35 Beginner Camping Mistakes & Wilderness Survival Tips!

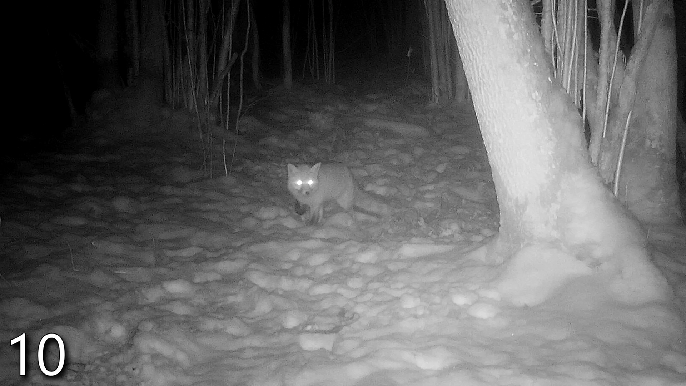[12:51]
Nocturnal animals make noises that sound like somebody getting disemboweled.
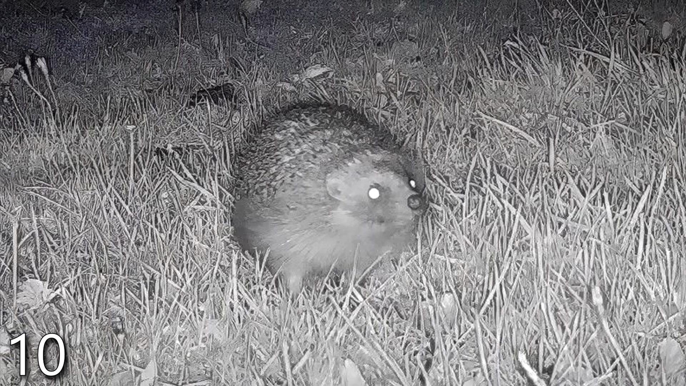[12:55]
And the odd twig snapping in the middle of the night. May lead you to question whether or not it's just a hedgehog.